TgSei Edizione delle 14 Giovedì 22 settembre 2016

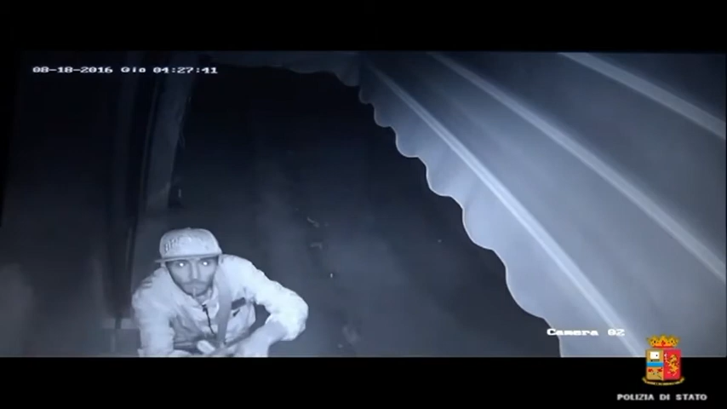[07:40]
sono i due componenti la banda delle spaccate, individuati dalla squadra mobile della Questura di Pescara, che sta indagando sugli episodi registratisi la scorsa estate. In base al modus operandi e alla visione delle immagini dei sistemi di videosorveglianza, la squadra mobile, con l'ausilio della scientifica,
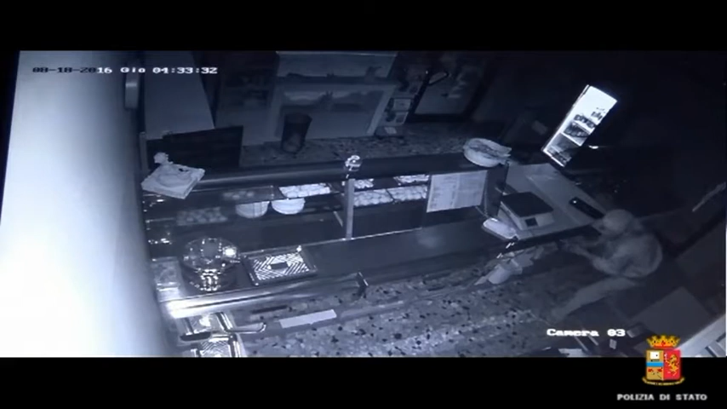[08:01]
ha riconosciuto Bolognese come autore del furto di 20 euro e di 4 kg di zucchero commesso nella notte del 18 agosto scorso in una gastronomia di Pescara dopo averne sfondato la vetrina.
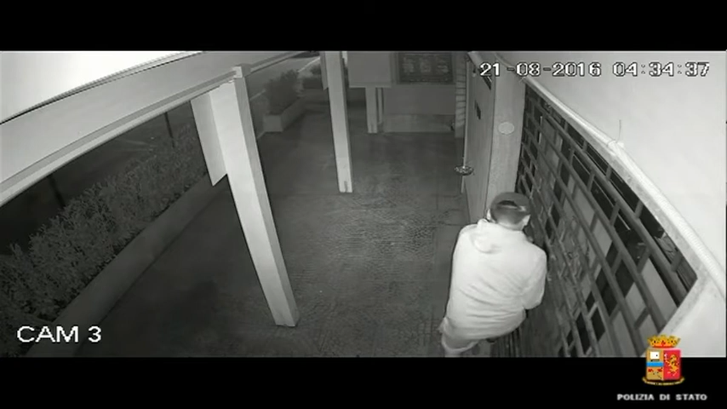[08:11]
Mentre a Meo è stato contestato il furto con spaccata, che ha fruttato una somma molto più rilevante, 1.200 euro, commesso nella notte del 21 agosto scorso ai danni di una pizzeria di Montesilvano.
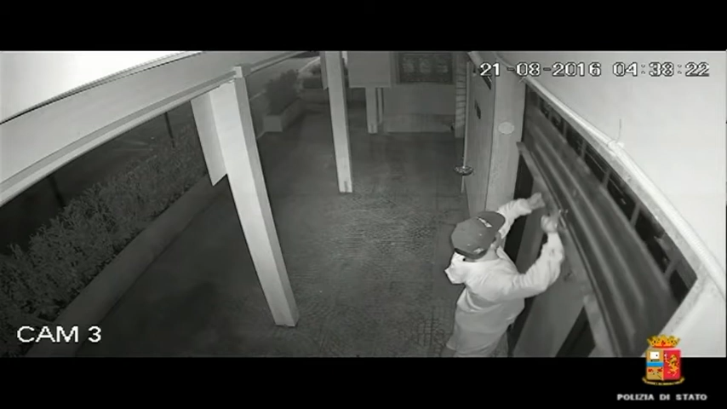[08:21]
Le indagini della mobile sulla banda delle spaccate però non si sono ancora concluse. Le attività investigative infatti continuano per verificare se i due indagati siano coinvolti in altri episodi simili.